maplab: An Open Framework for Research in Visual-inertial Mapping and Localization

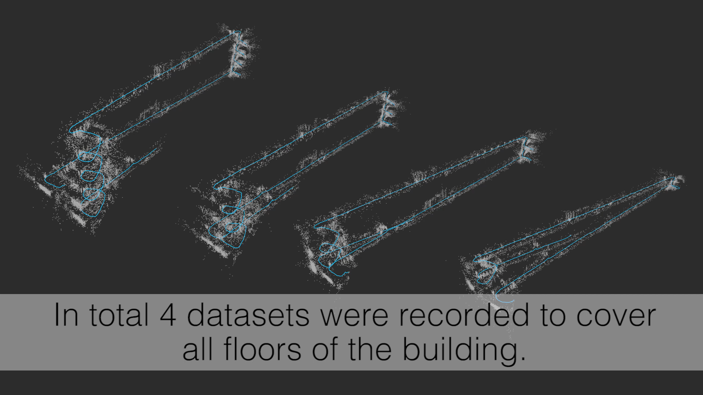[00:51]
We start by keyframing the maps to save resources.
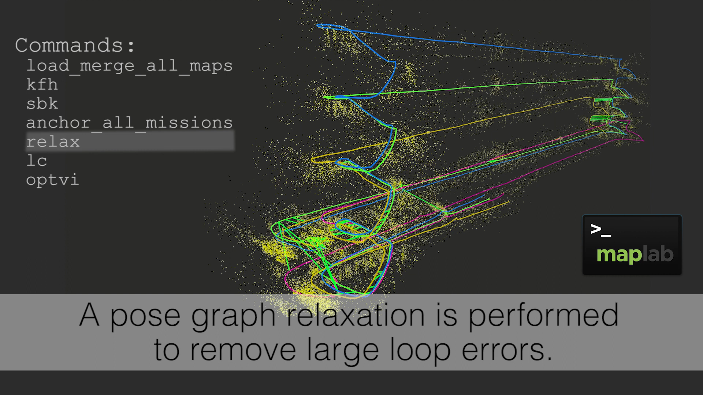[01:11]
Next, we find additional loop closures between all sessions.
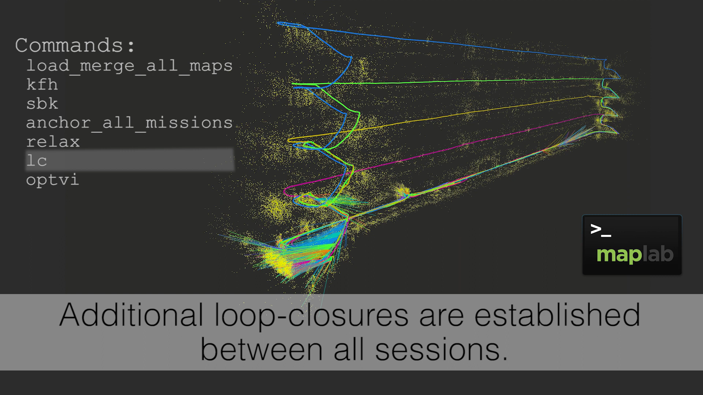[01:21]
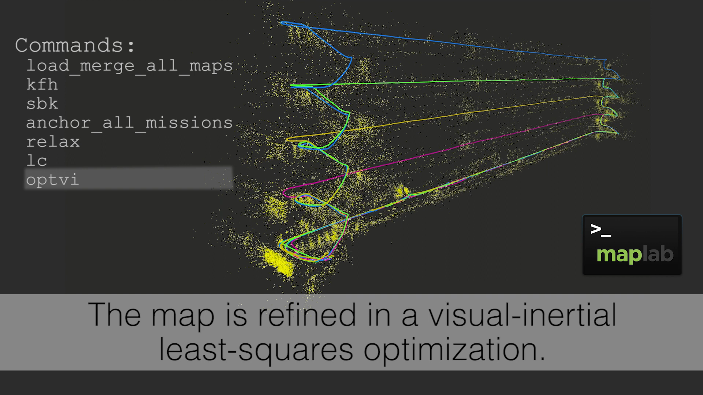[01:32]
Finally, the entire map is refined using weighted least squares optimization.
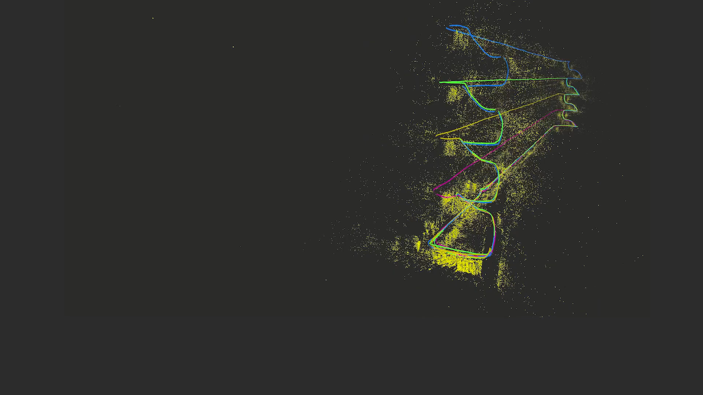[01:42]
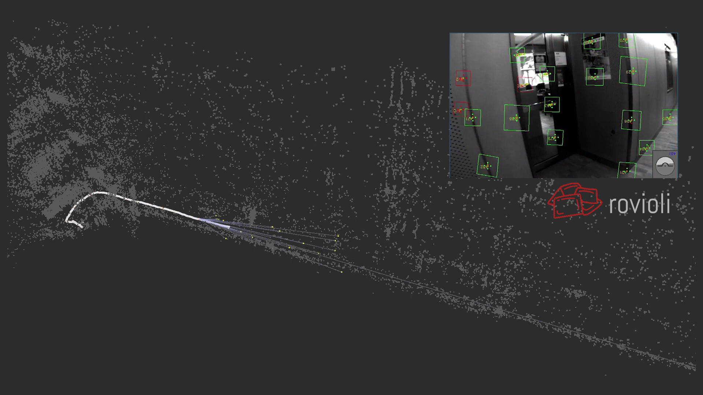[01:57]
MapLab also supports large-scale maps covering several city blocks.
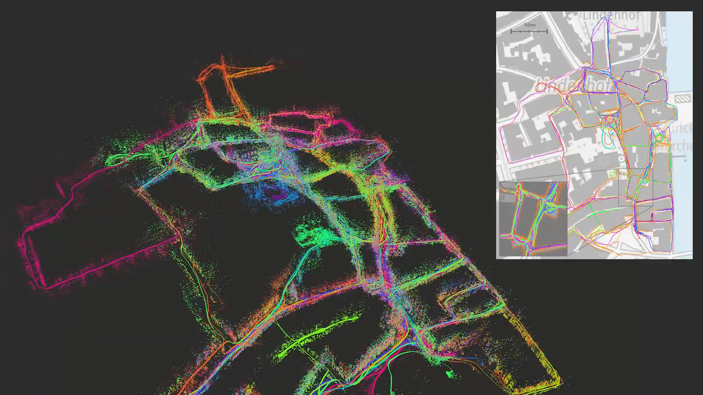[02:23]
reconstruction of the city topography that aligns well with the actual map of the area.
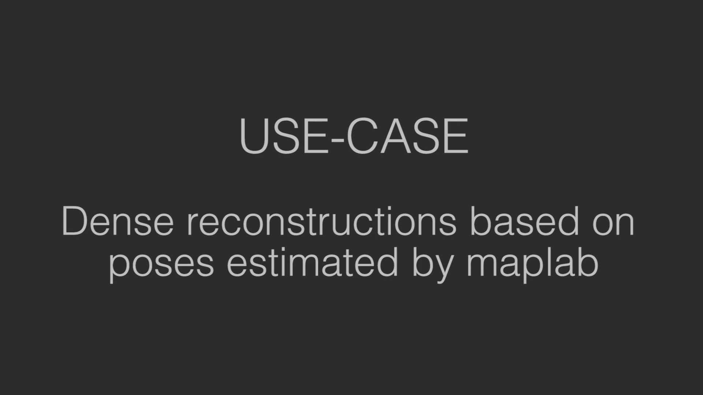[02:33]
The refined global poses can also be used to obtain a dense reconstruction of the environment.
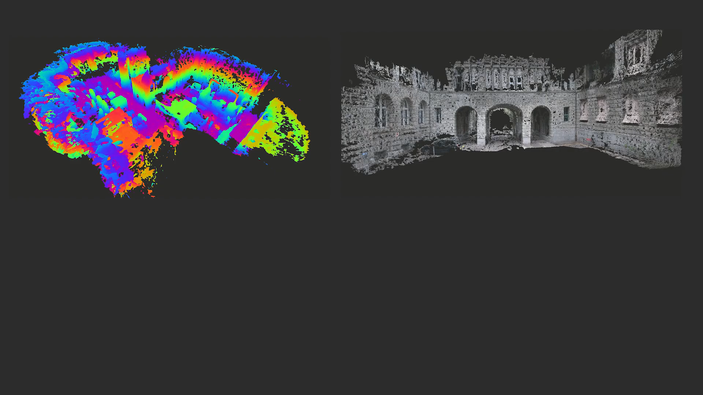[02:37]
The available methods include stereo matching, TSDF-based depth fusion, and an interface to PMVS.